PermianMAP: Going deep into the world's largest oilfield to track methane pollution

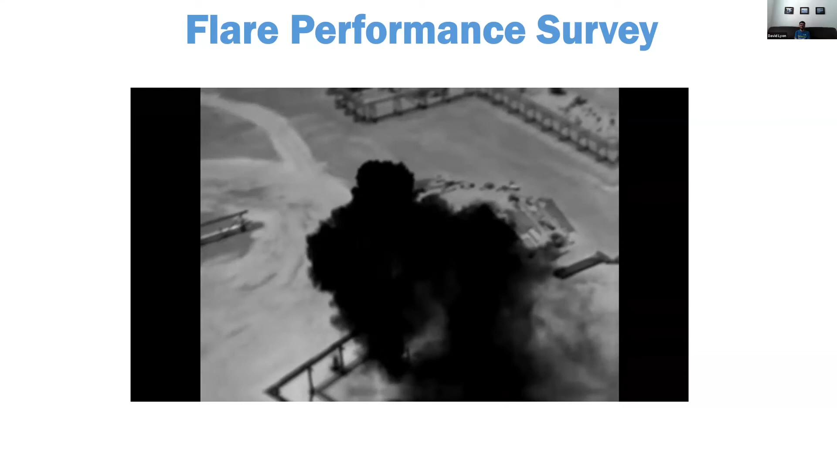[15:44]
So very, very large, and yeah, and it's right next to a lit flare. Um, so I showed this as both an example of a humongous emission source, and we did tell the team to,
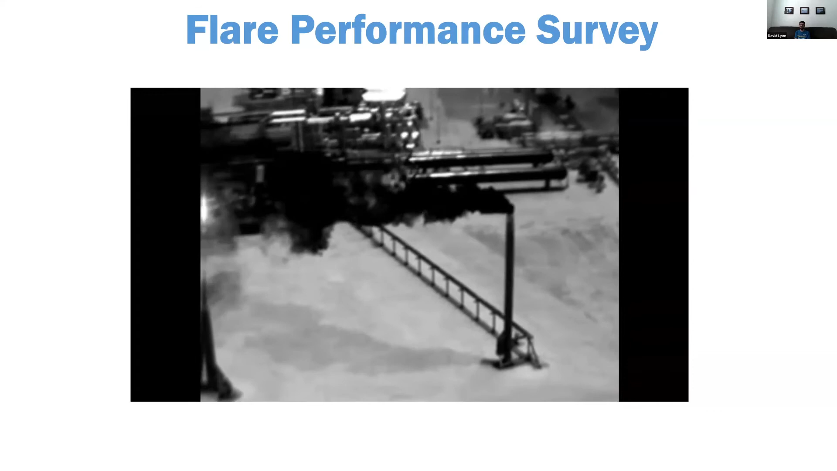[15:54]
you know, immediately let people know if they saw, if they thought anything was an imminent hazard.
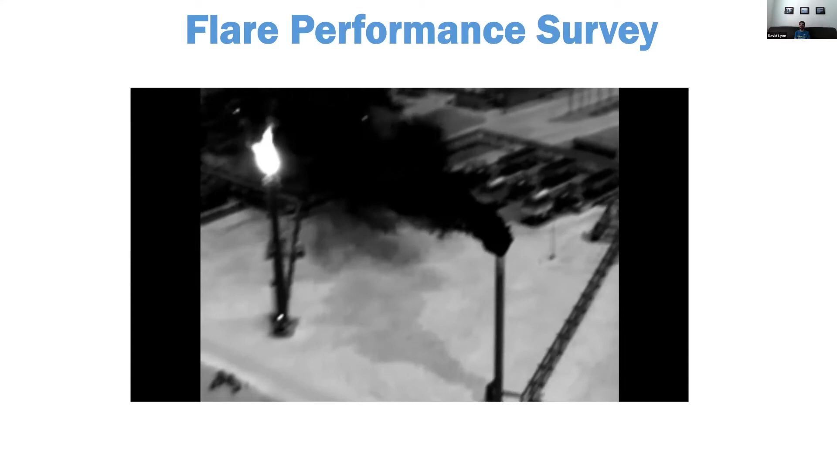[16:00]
So this was the only time they detected an imminent hazard.
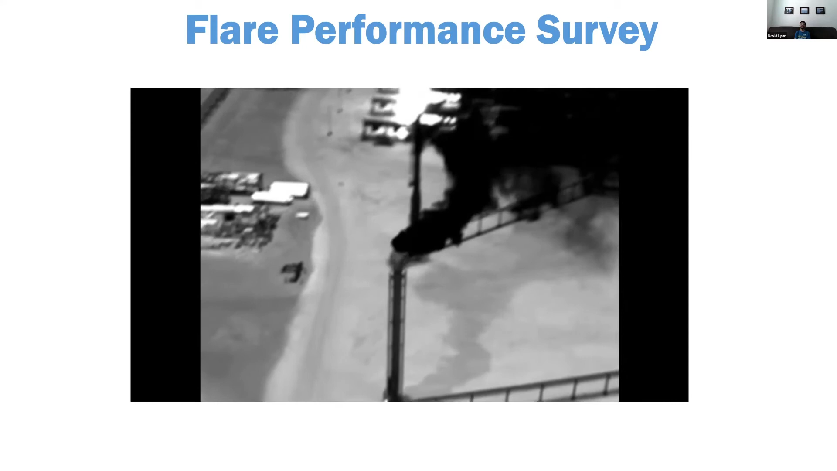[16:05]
If that, if that plume is over five percent methane hitting that lit flare, that could be a disaster.
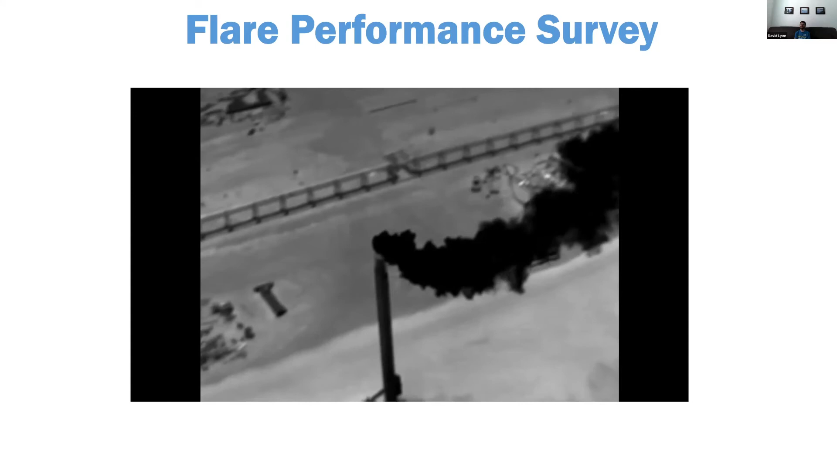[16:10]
So, um, so they did land the helicopter and they,
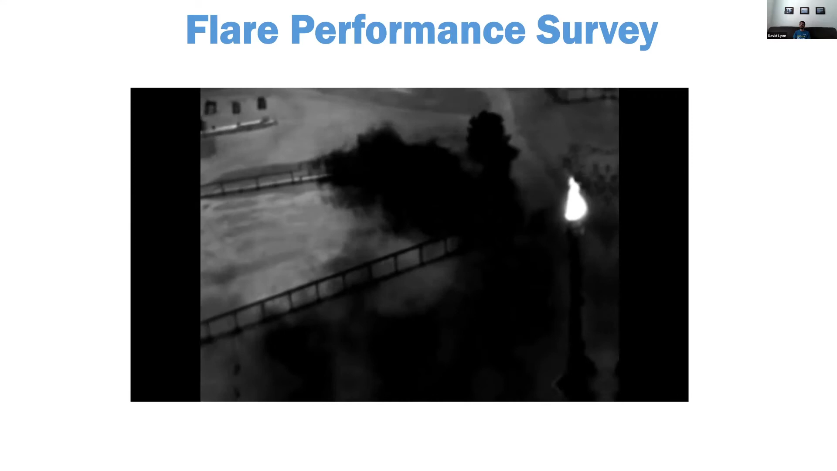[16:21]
The guy wasn't very appreciative of them preventing an explosion. Um, but the next day they, they did, it was fixed. Um, so, um, it just shows that, yeah, these are not only huge methane sources, but they're potentially a catastrophic danger.
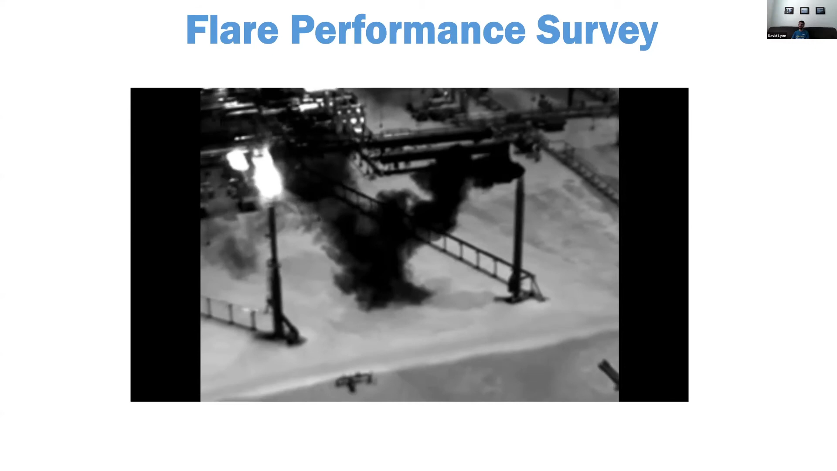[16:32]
Did they just fly through the plume? They may have, yeah. I mean, I would have landed sooner than that. Looks pretty scary to me, but yes. Um, but yeah, they said they landed a safe distance and then just flagged, flagged them down. But, um, I'll notice the site, the same site, Earthworks has a lot of IR videos from several months, uh, including the same flare. So even though they fixed it the next day, it seems like it's a recurring problems.
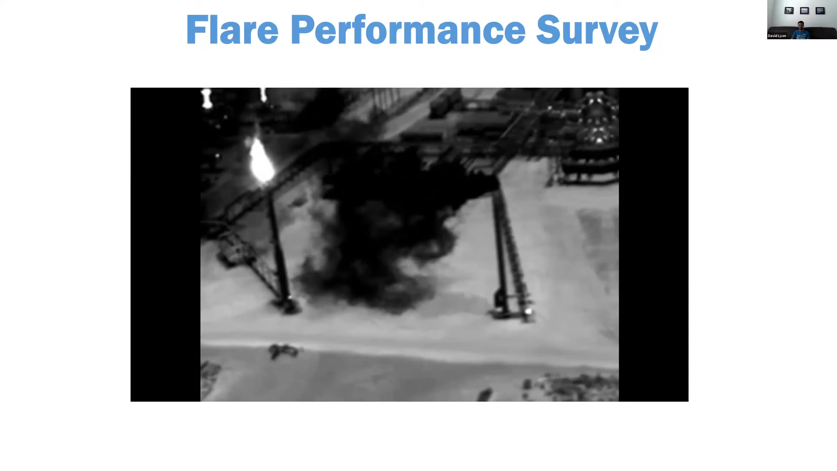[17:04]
Um, so hopefully they'll, they'll have more permanent solution. Um, so yeah, so the results.